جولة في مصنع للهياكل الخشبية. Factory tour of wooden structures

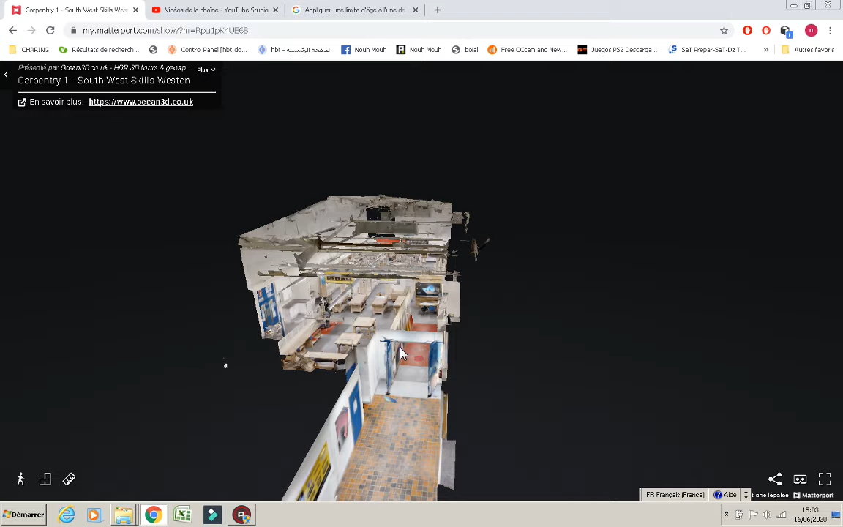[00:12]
اتري جديد بيان سور في اطار الزيارات الافتراضيه ديال لي زاتولي ديال لا مينويزري بوا بيان سور غادي يكون سريع نوعا ما. غادي نحاول على انه نلتقطوا بعض اللقطات من هذا الاتولي وهذه الزياره الافتراضيه اللي غنشوفوا ديال هذا الاتولي، النظره العامه ديالو بشكل ثلاثي الابعاد وهي كوندو المكان ديالو بشكل ثلاثي الابعاد.
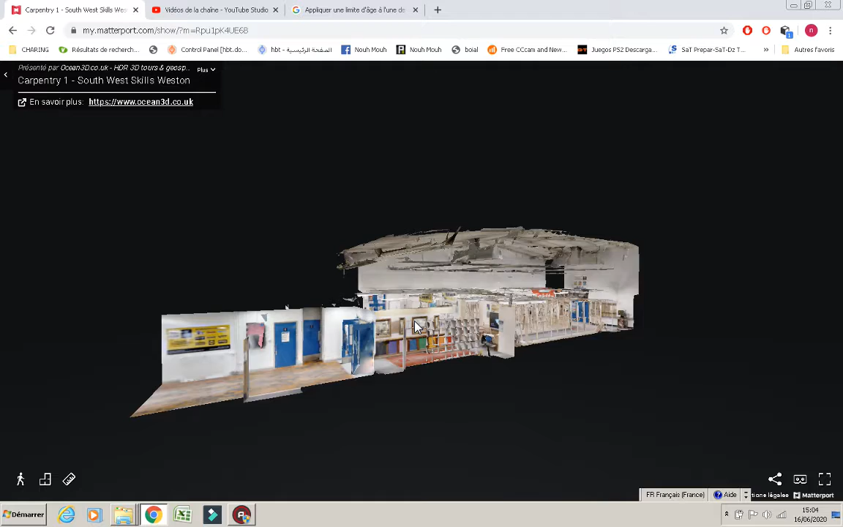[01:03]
نحاول انه نلتقطو الباب من هنا، يعني الباب هو هذا هو المدخل ديالو.
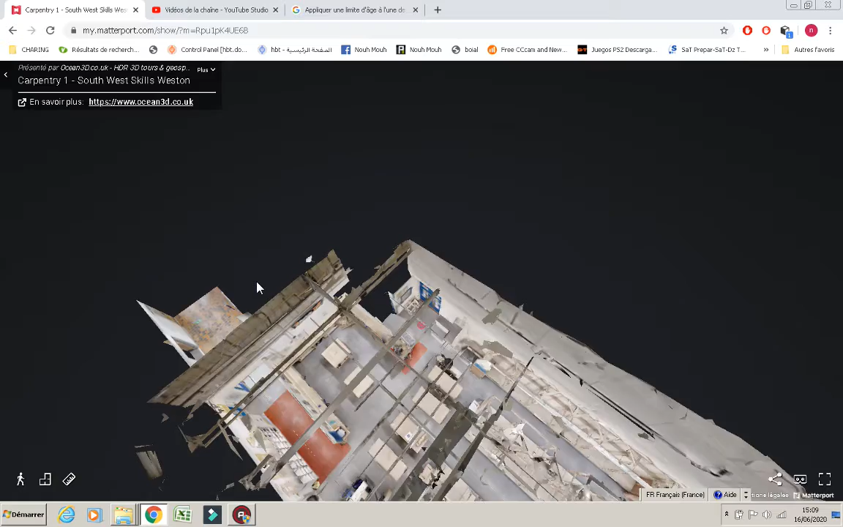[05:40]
الوغ الشكل ثلاثي الابعاد يعني باش نشوفو بعض الاماكن اللي يمكن واش طرقنا ليها ولا لا
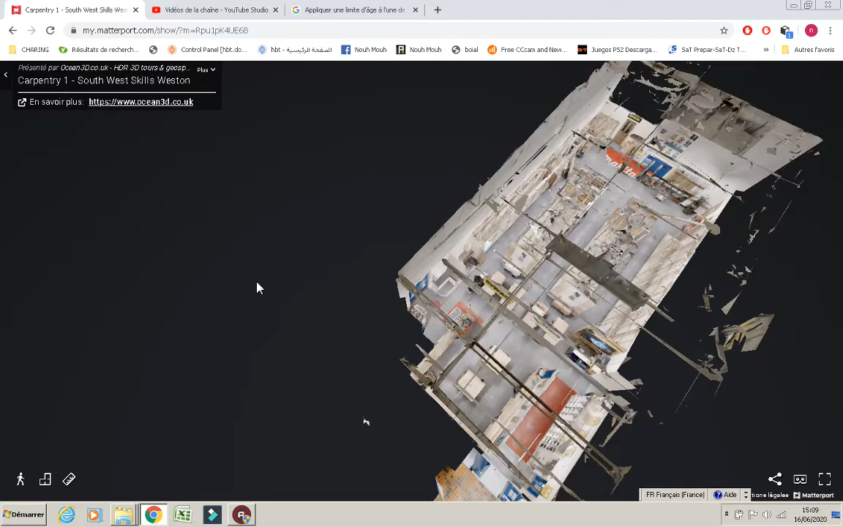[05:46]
تقريبا كاع الاماكن حنا شتناها بيان سور شتنا بعض الاماكن كي تكون من هاد لاتولي فهذا كان اتولي صغير بيان سور
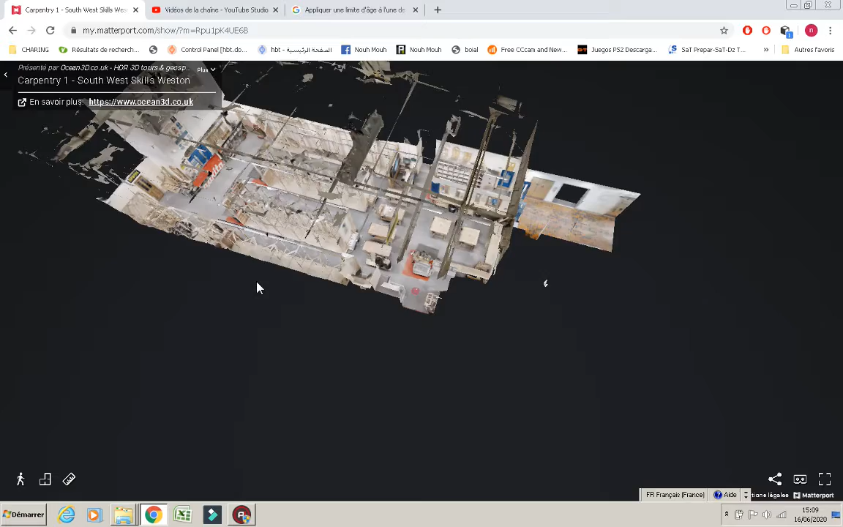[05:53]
حاولنا لانه نعطيكم ولو فكره بسيطه